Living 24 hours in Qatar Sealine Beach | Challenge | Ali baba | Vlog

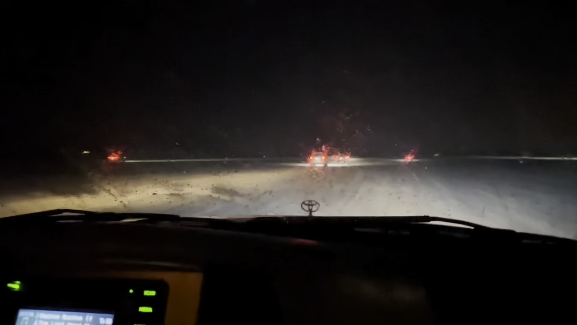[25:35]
गाड़ियाँ ही गाड़ियाँ, गाड़ियाँ ही गाड़ियाँ, सब एक ही ट्रैक में एक ही लाइन में वापस जा रहे हैं, क्योंकि इधर वापस जाने का मुश्किल है,
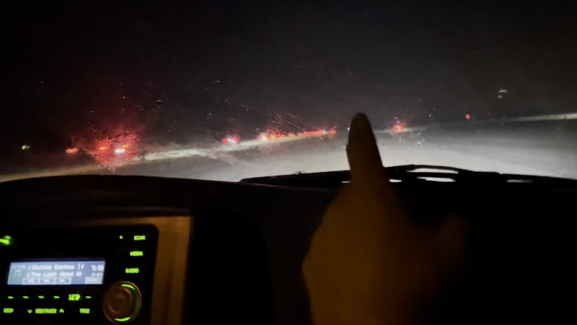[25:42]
लोकेशन नहीं है, कुछ भी नहीं है, तो एक दूसरे को फॉलो करके सब वापस जा रहे हैं इधर से।